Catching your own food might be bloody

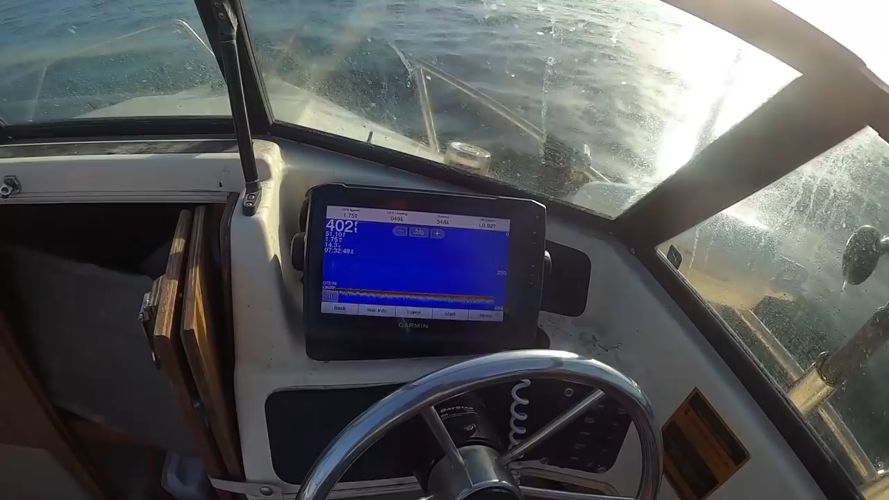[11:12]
And actually I'm gonna put it on another view so I could see my position.
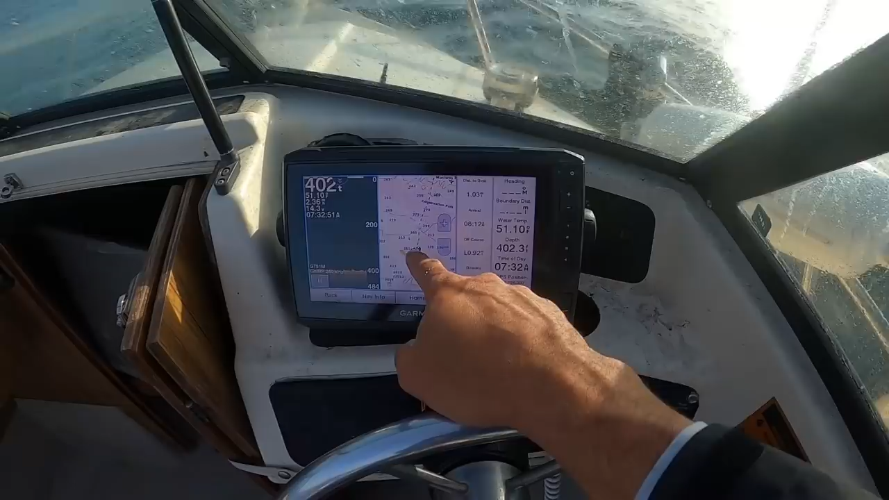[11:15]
That's where I got the fish right there. My speed is 3, that's perfect.